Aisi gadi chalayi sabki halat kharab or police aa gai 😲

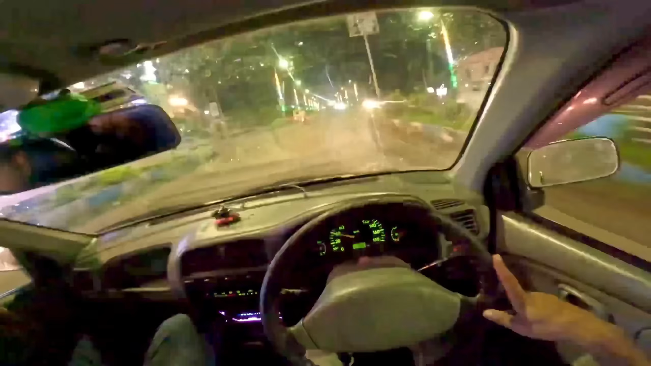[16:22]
लो जी हम लोग पहुँच गए हैं आसनसोल हाईवे पर, ज़्यादा ब्लॉग नहीं किए हैं, और गाड़ी से सामने से कुछ किट किट किट किट आवाज़ आ रहा है, पता नहीं कहाँ से आ रहा है, समझ में तो नहीं आ रहा है,
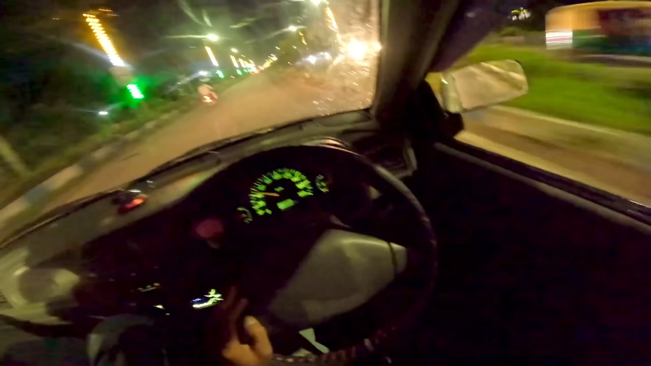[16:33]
अब देखना पड़ेगा रोक के या बढ़िया से इत्मीनान से कि कहाँ से आवाज़ आ रही है। इतना ऑफ रोडिंग नहीं करवा दिया, कहीं नहीं लग रहा कुछ टच हो रहा है टायर में।